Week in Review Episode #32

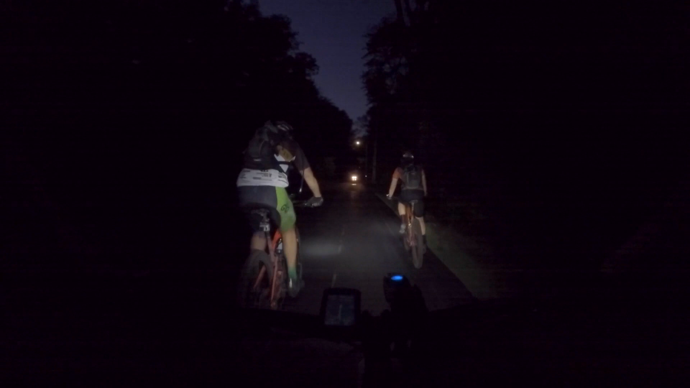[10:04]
And then the last stretch of the ride was on a rail trail, which is kind of like a bike highway, which is pretty neat. Went right through and took us right to Worcester, not far from Rich's house.